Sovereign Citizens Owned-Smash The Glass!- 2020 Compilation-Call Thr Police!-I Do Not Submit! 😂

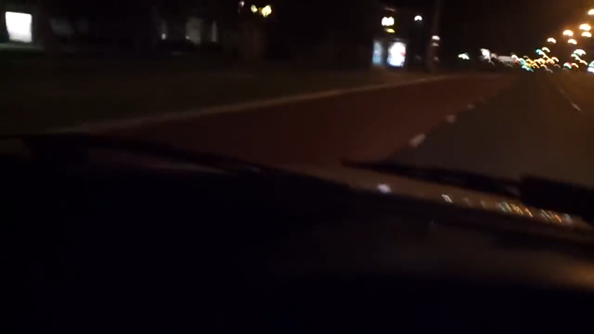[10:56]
Yeah, we just went through a breathalyzer. We refused to stop through a breathalyzer test.
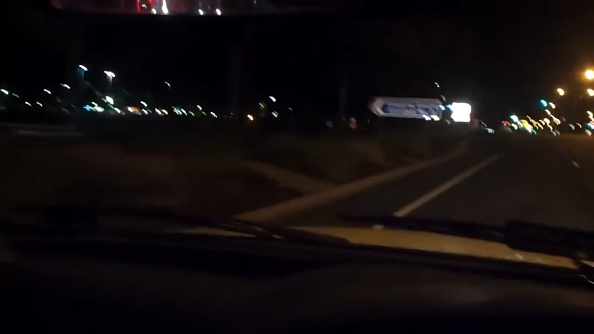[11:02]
So, yeah.
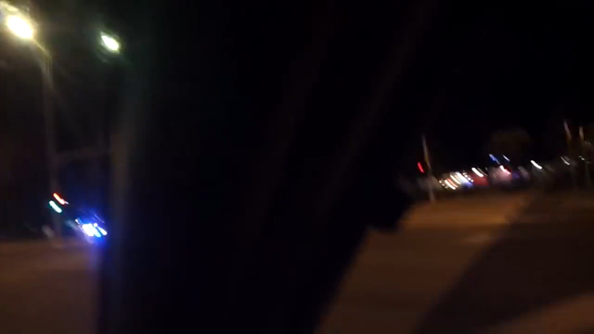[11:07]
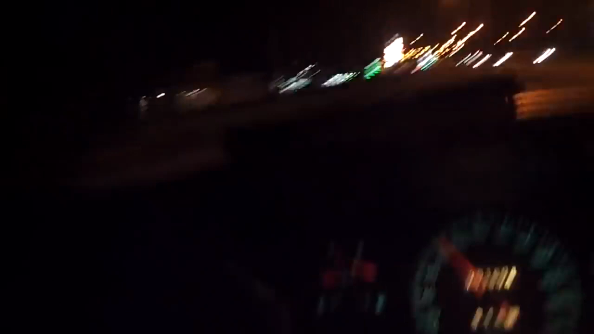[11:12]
Here we go, ladies and gentlemen. Free man of the land. Got two cars in pursuit, close by.